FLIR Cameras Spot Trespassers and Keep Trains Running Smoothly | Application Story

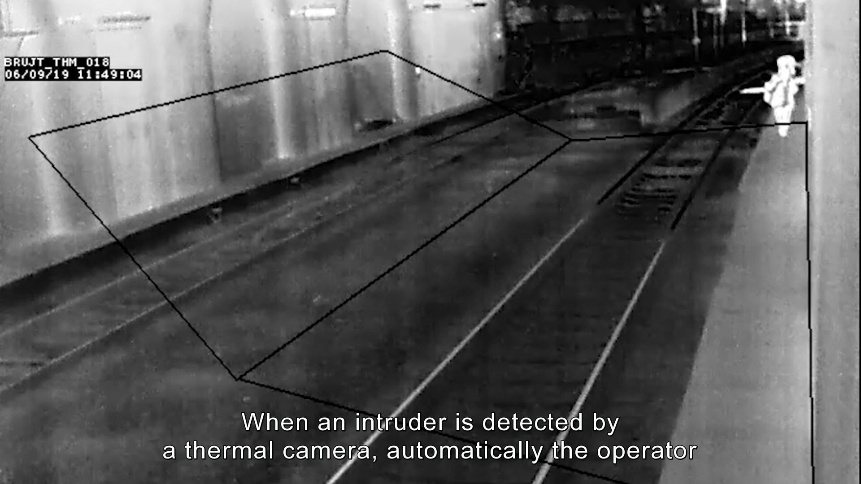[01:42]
When an intruder is detected by thermal camera, automatically the operator in the control room will receive this alarm.
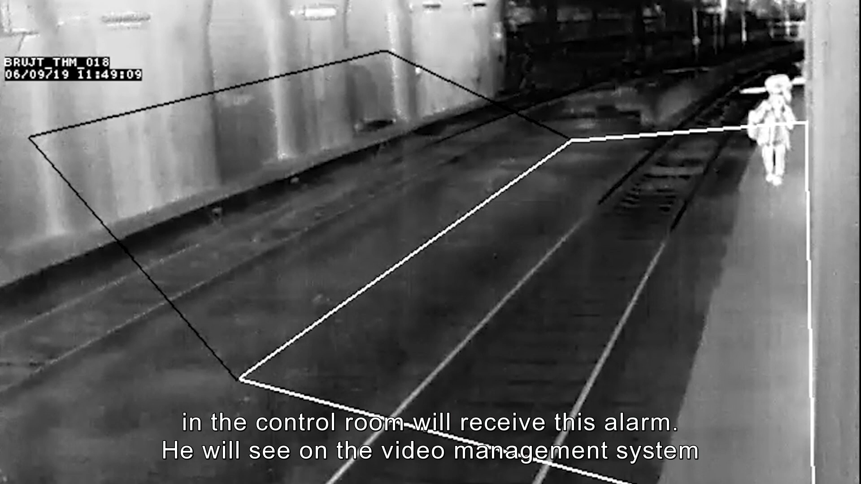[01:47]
He will see on his video management system there's an intruder in the tunnel.
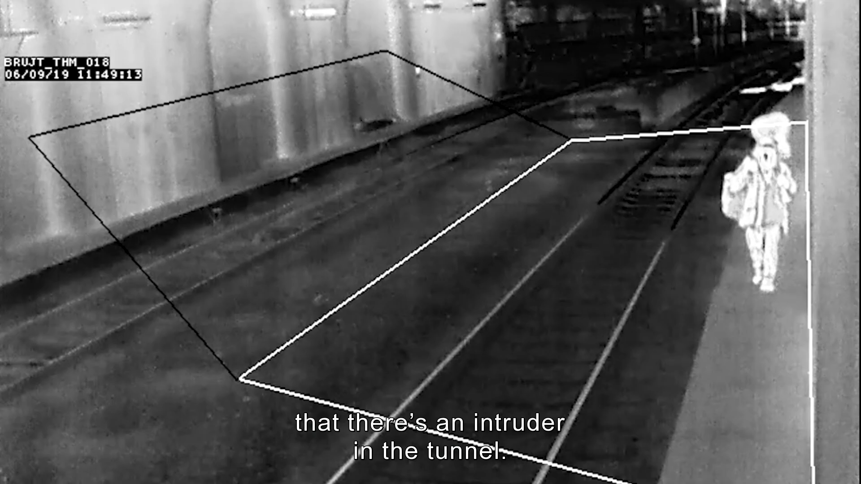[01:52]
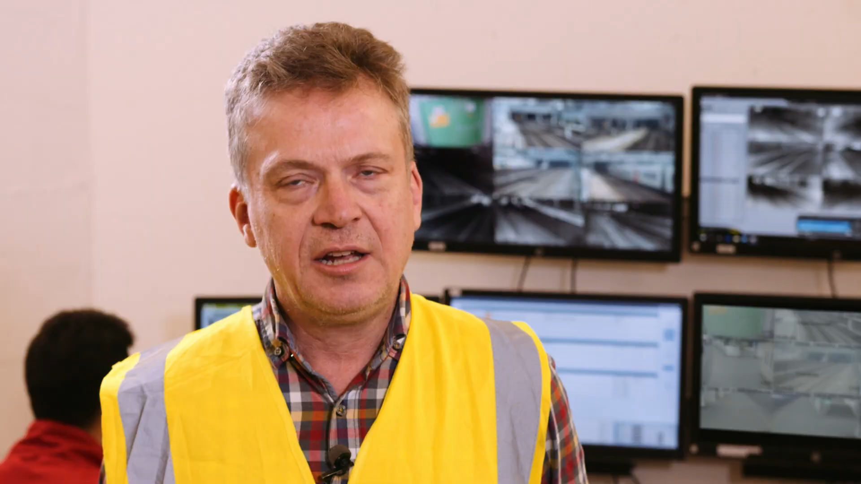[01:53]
In case of a real alarm, he will start a scenario on the SCADA,
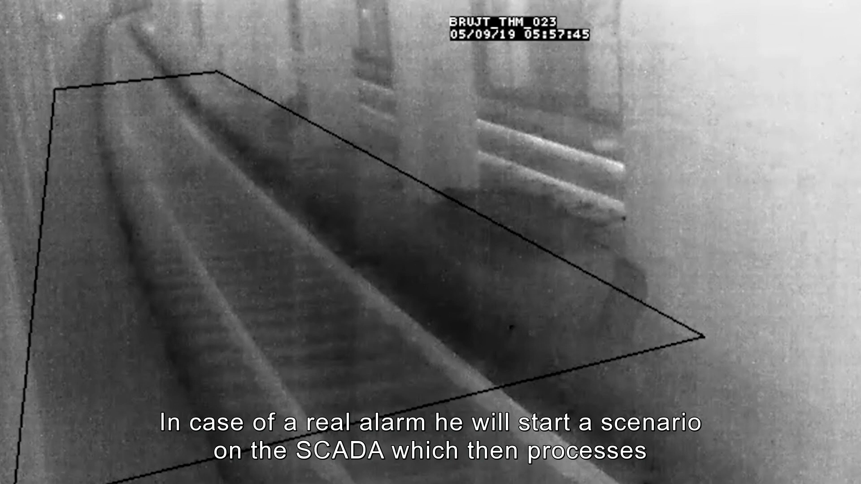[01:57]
which then processes a number of predefined actions.
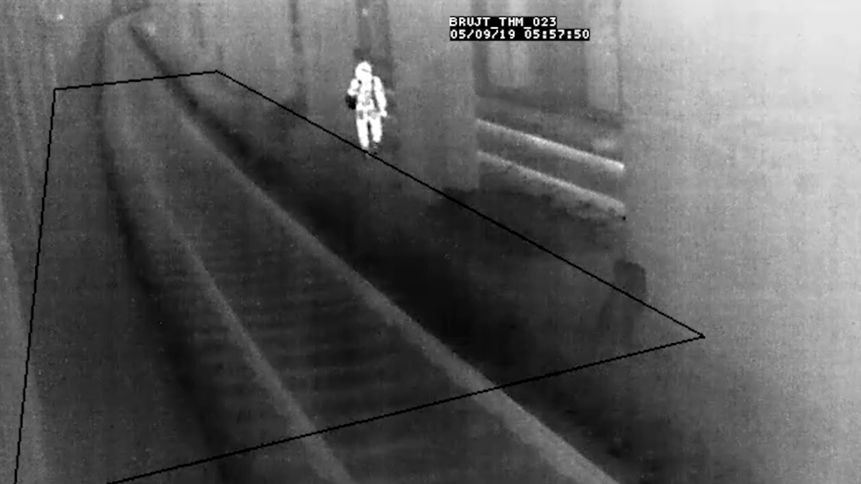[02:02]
The big advantage from operational point of view is that the operator can see what is happening.
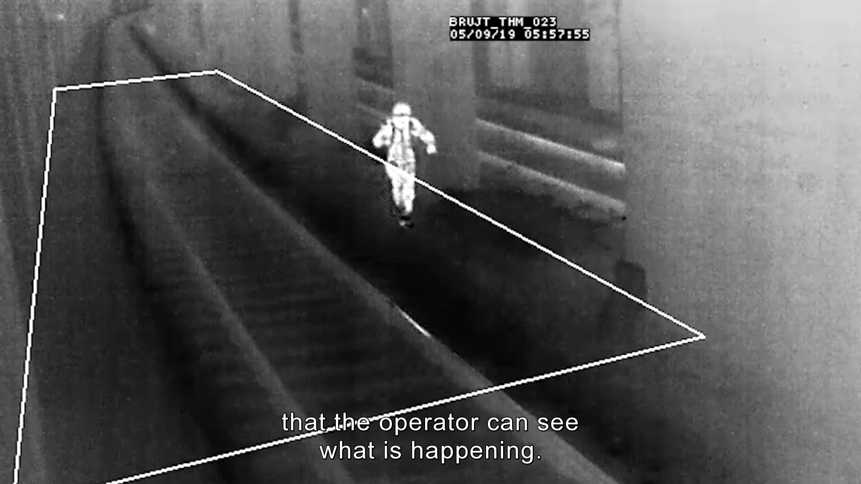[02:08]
So even in very poor light circumstances,
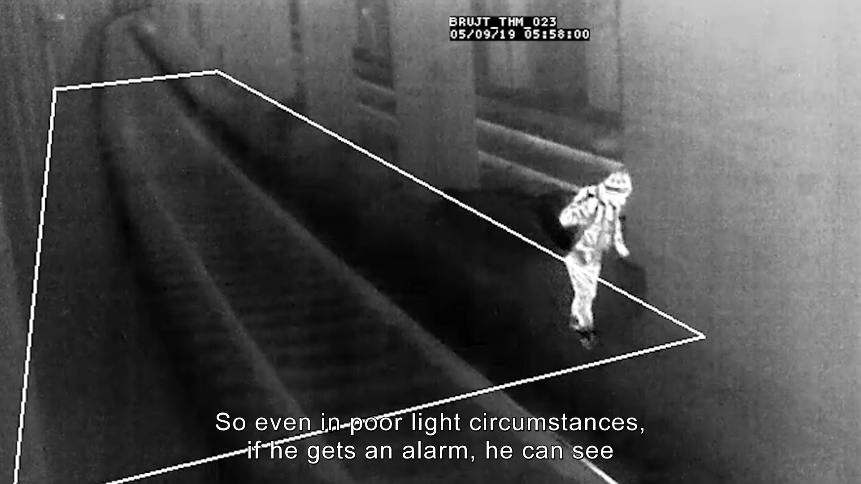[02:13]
if he gets an alarm, he can see with a thermal camera what caused the detection.
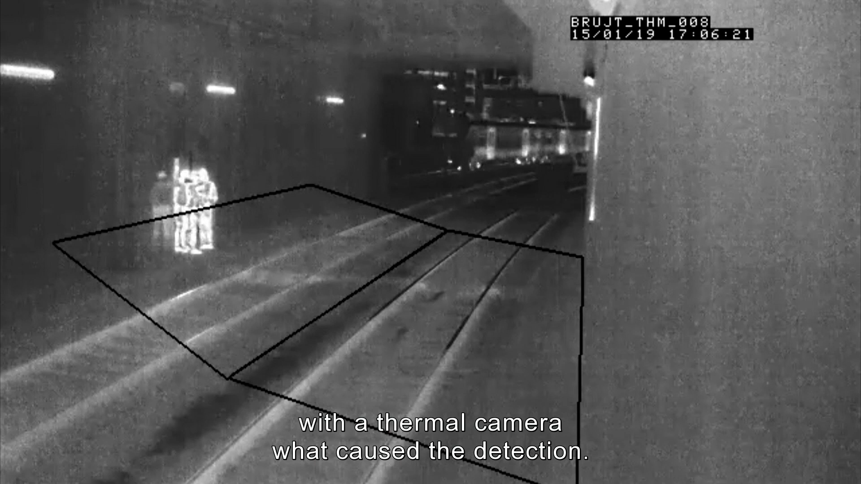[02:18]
The camera system helps us to detect people entering the tunnel 24-7, so even at night and in poor lightning conditions.